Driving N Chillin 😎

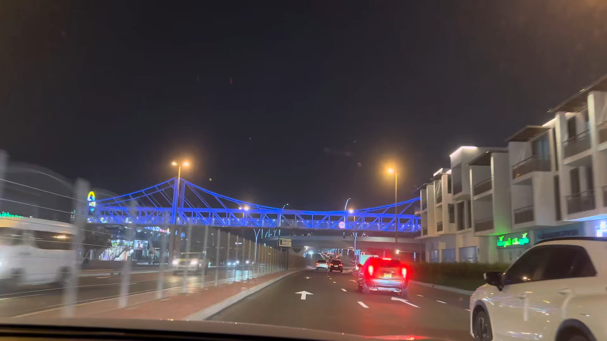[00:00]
meters, slide right onto the ramp to Sheikh Zayed Road, E11.
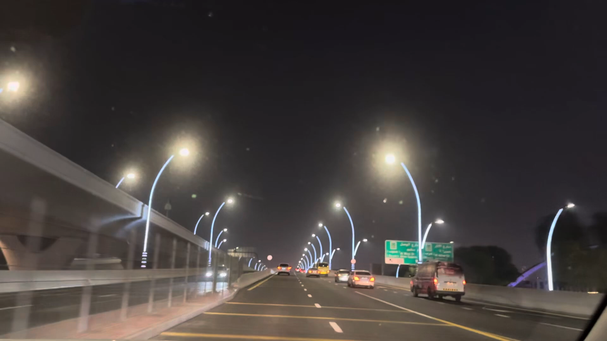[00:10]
Head northeast on Al Wuzzil Road, D92. Continue on Al Wuzzil Road for 1.5 kilometers. Nandito na tayo. Di ba?